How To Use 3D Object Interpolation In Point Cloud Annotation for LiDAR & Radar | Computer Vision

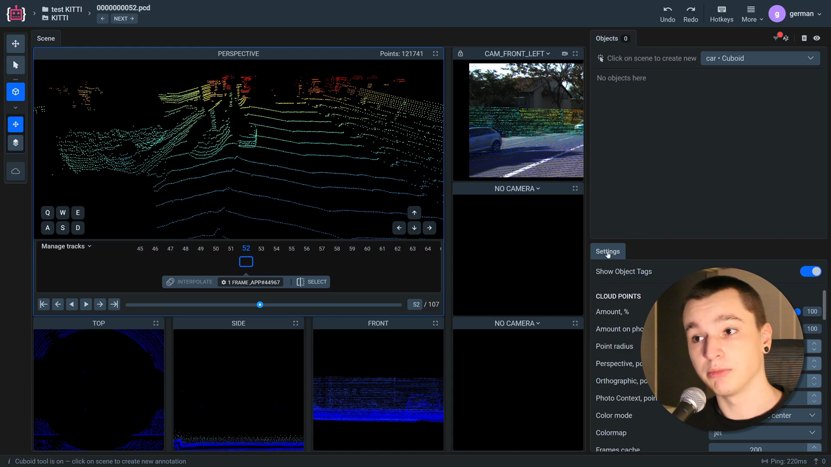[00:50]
Also this app does not require any GPU power. In order for any interpolation or tracking to work, we need to have two frames labeled manually. First frame and the last frame. So let me do that.
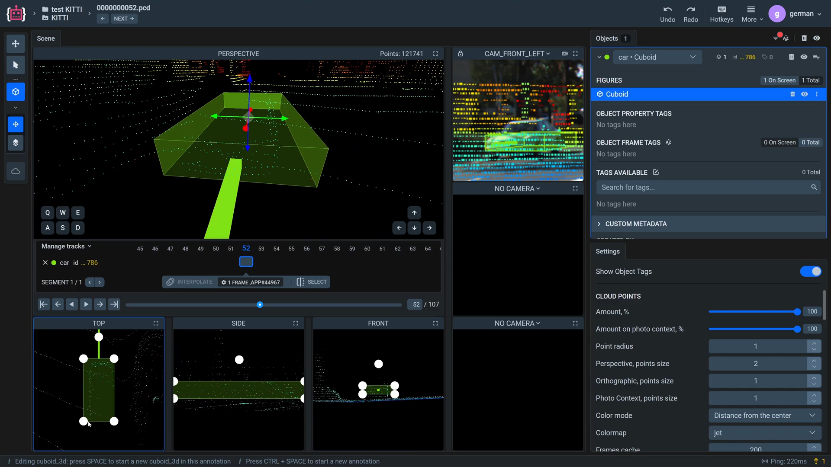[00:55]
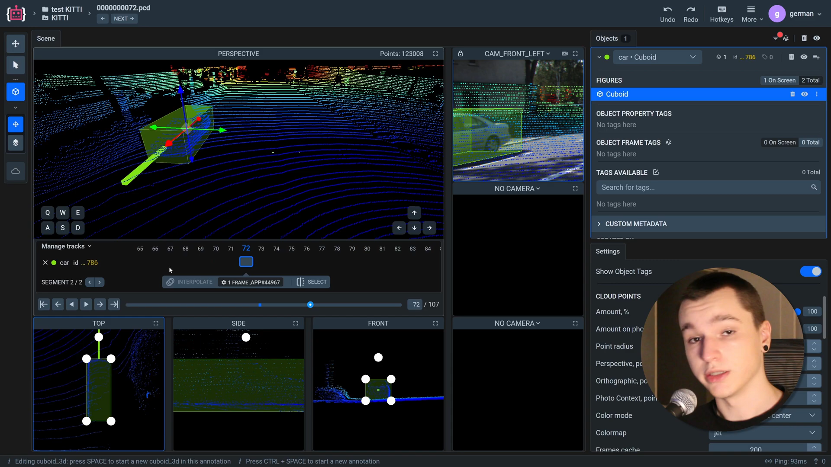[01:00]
Alright so I've labeled the starting and the ending frame.
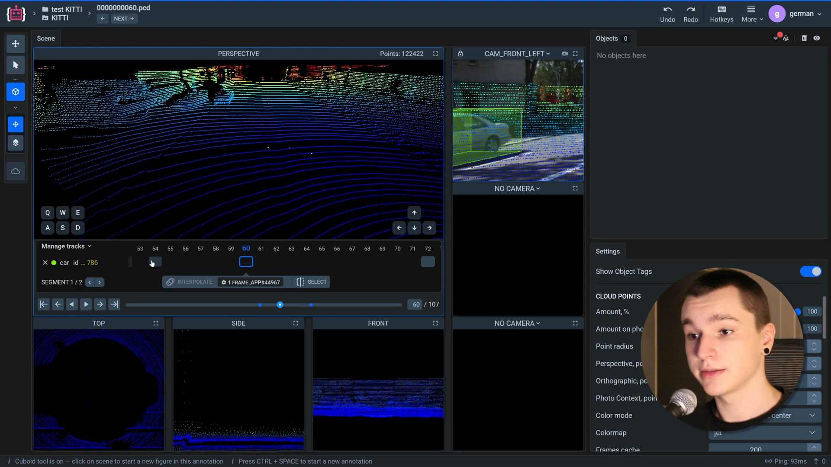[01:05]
Let's now select the region in between those frames.
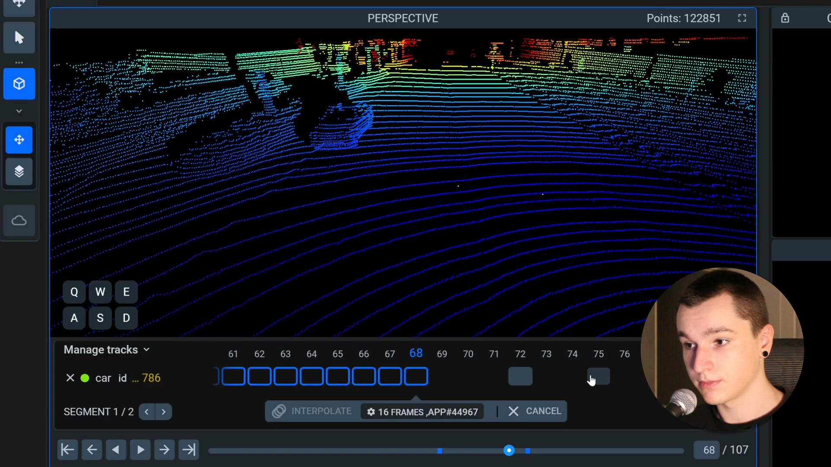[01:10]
Now all we need to do is press this interpolate button. As you see the progress bar is already finished and let's see the results.